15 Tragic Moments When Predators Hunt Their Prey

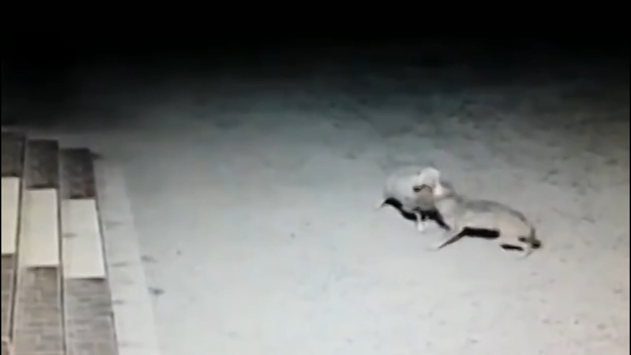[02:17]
As the wolf pulls on the lamb to try and drag it somewhere where it can kill it, the animal resists, but it may not be enough to survive unless help is on the way.
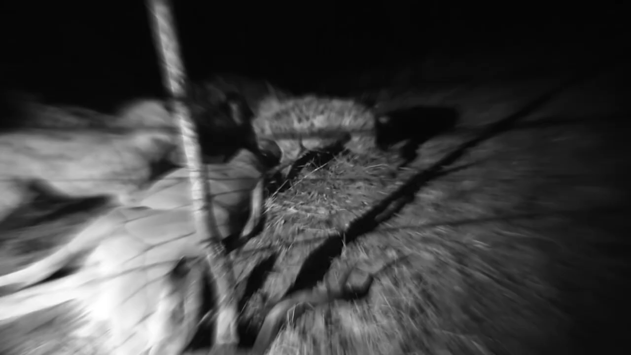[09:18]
A single hyena brought down this massive male kudu. An incredible display of strength skill and
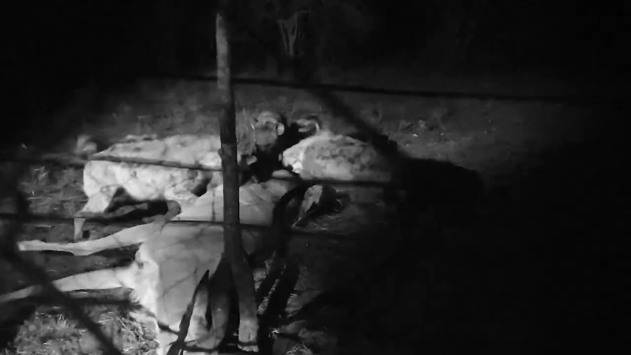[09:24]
perseverance by gripping and hanging on to its upper tail eventually causing it to succumb to pain and exhaustion.
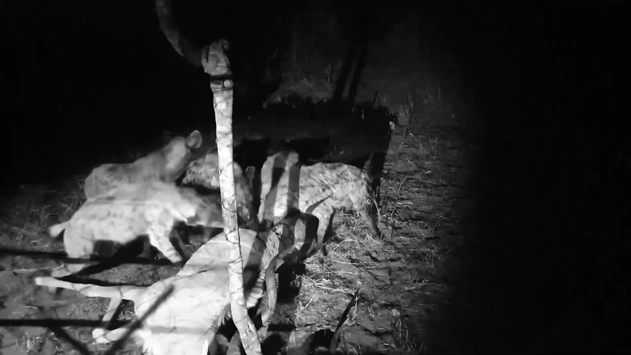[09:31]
In less than a minute there were three hyenas and a few minutes later there were twelve.
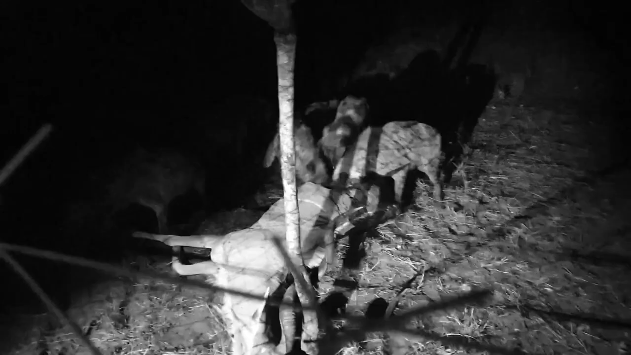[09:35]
The kudu remained alive for a short time after the hyenas gutted it from behind.
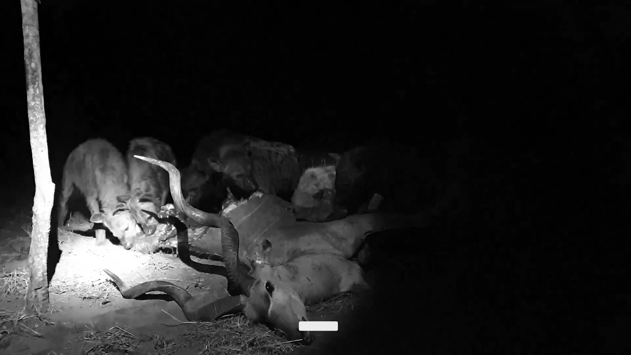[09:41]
They sliced through every piece of meat and crunched through every bone leaving only the horns. I have a newfound respect for these creatures. I have never witnessed anything so brutal yet so ecologically necessary.